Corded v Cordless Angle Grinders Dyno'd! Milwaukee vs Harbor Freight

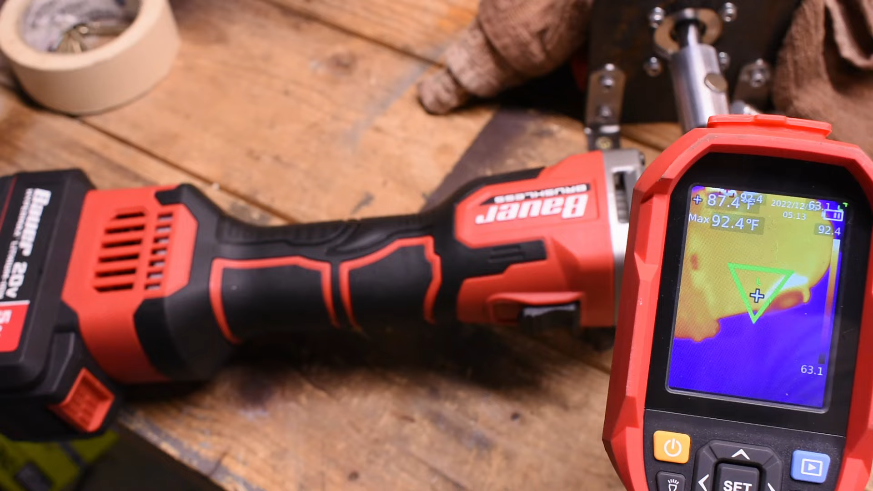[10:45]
On screen: spot 87.4°F, max 92.4°F
no we got 93 degrees in the head that's really that's almost cold
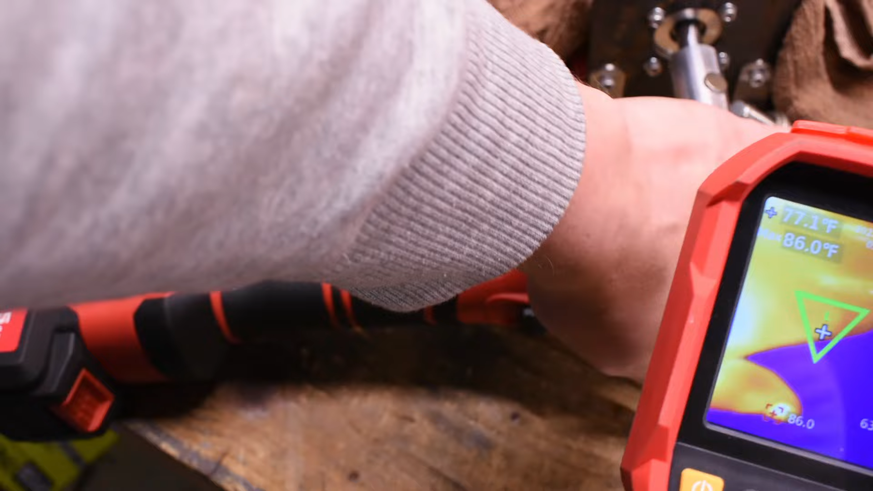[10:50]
On screen: spot 77.1°F
94 hotter in the handle but not by much i mean body temperature is higher than that yeah the battery's a good 115 degrees 115 degrees on the battery not bad so that's a full 40 to 50 degrees cooler at the head than the corded tools one of the issues with rating these tools in amps is universal motors
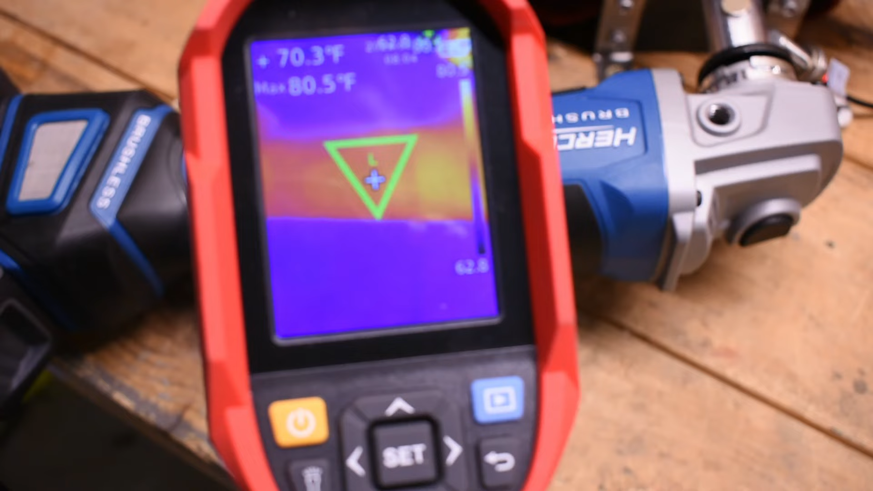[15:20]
On screen: spot 70.3°F, max 80.5°F
then again 82 81 on the handle only
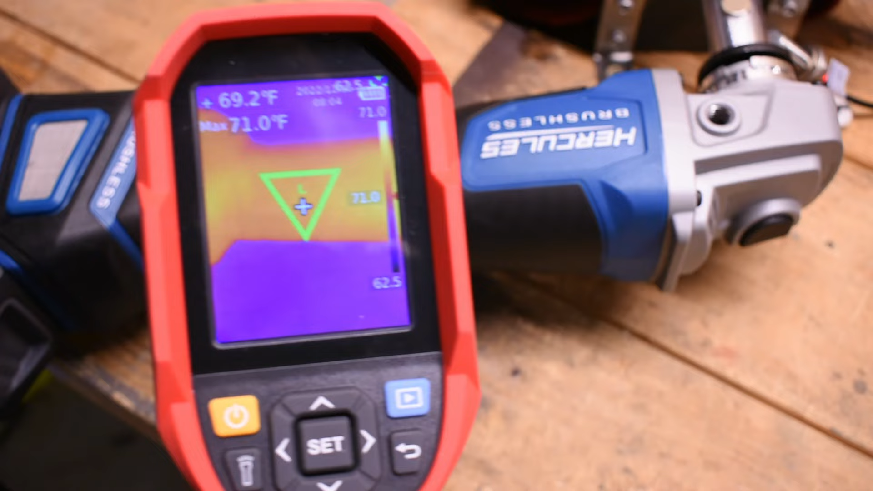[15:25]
On screen: spot 69.2°F, max 71.0°F
low 70s down here room temperature 107
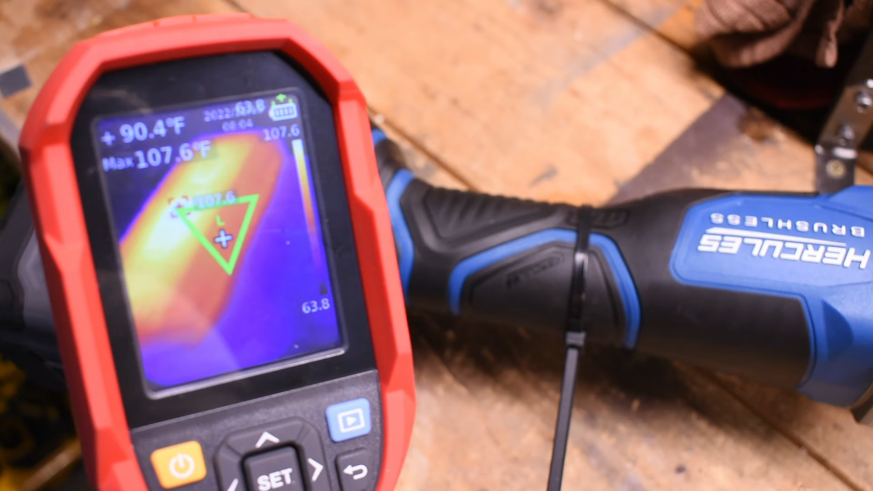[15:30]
On screen: spot 90.4°F, max 107.6°F
108 degrees on the battery so basically a little warmer in the head than the bauer after more than twice the run time and cooler at the battery both around 40 plus degrees cooler than a corded milwaukee now i've done a lot of talking and thrown a lot of numbers at you though which can happen in episode one of a new dino setup but let's rank these things run time is very important